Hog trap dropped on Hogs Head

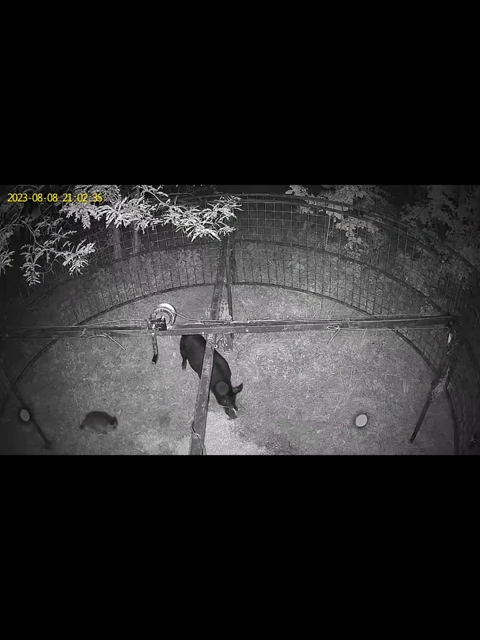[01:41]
And then left the pigs, because he came in first that night. So I called him and didn't go out there, didn't disturb the trap or nothing.